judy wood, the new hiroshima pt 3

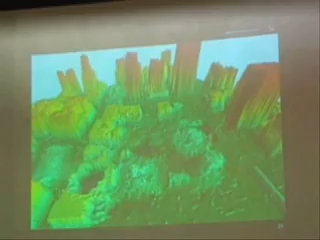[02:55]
Empty at the bottom. But what is the most bizarre is you're missing two 110-story buildings. And the rubble pile for them is almost non-existent compared to Buildings 4, 5, and 6, the height of them.
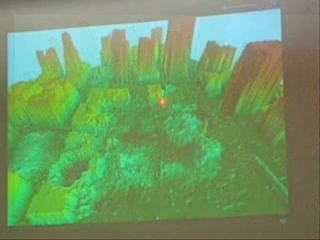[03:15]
But this is Building 4. It used to cover a lot more area.
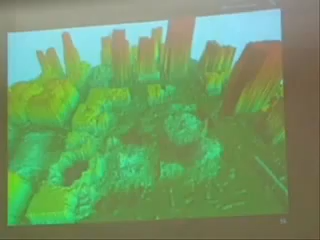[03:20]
Only the north wing of Building 4 is left standing. The rest is just missing.
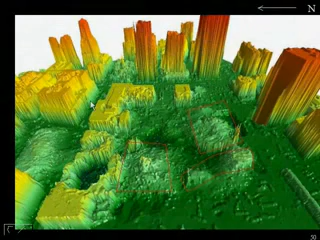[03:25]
Again, there's Building 4. It used to cover this much territory.